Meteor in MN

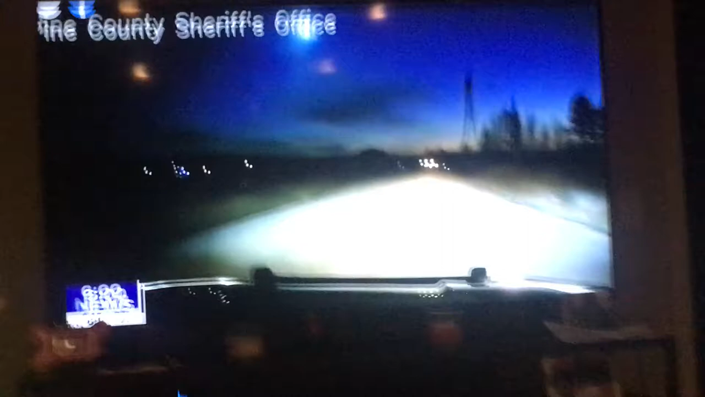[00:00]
County Sheriff Squad catches a fireball lighting up the sky early this morning. The National Weather Service in Duluth says it took several calls about the fireball. Where is it? There it is. Wow.